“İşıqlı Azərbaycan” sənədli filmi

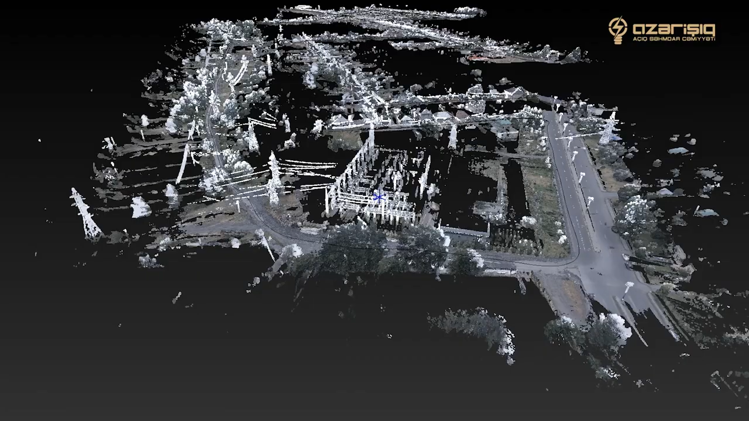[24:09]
İstənilən ərazinin bütün detalları haqqında ətraflı məlumatlar əldə etmək mümkün olur. Çəkiliş aparılır maşın üzərində, yəni dayanmadan, vaxt itirmədən çəkiliş aparılır.
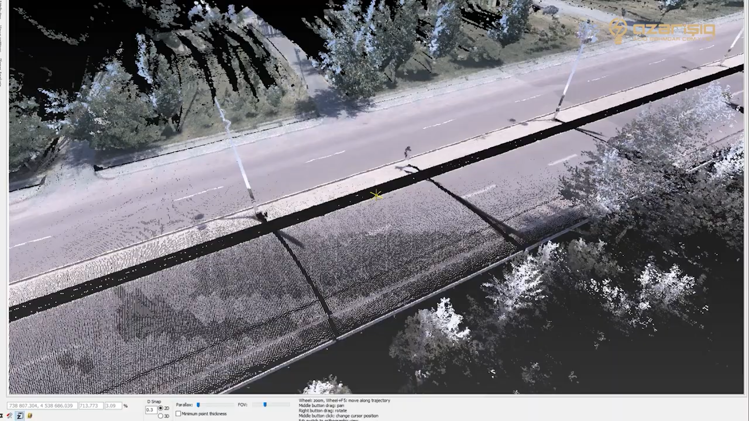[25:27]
burada olaraq quş baxışı ilə düz nə qədər məsafədir.
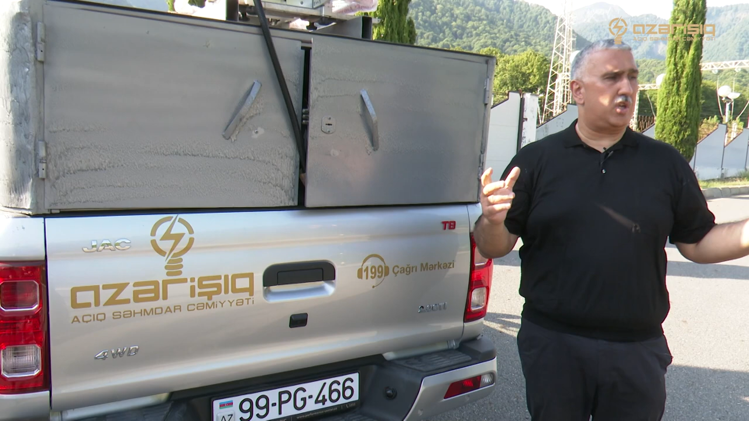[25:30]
Bu gün Azərbaycana bir çox xarici ekspertlər cəlb olunur işxaldan azad olunmuş ərazilərdə işlərin aparılması üçün. Belə bir xəritənin olduğu halda həmin ərazilin heç kimin gəlməyini ehtiyac qalmayacaq. Hərclər azalacaq, distans şəkildə həmin o xəritələrə akses,
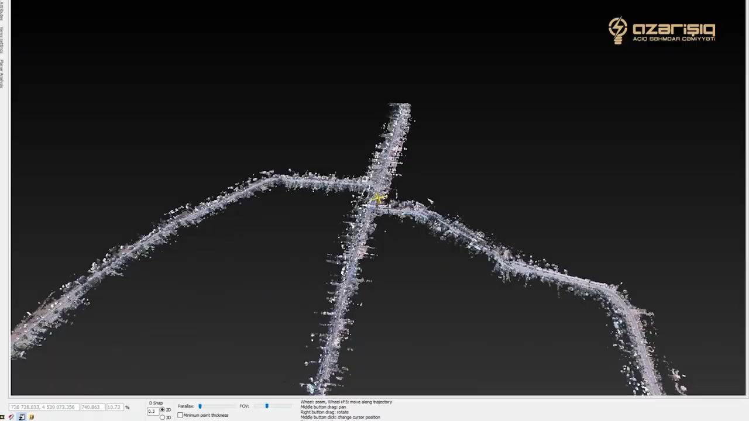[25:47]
yəni giriş verildiyi halda o insan həm panorama şəkilini görəcək, həm dəqiq koordinatı görəcək nə harada yerləşir və onda nöqtə buldu olacaq.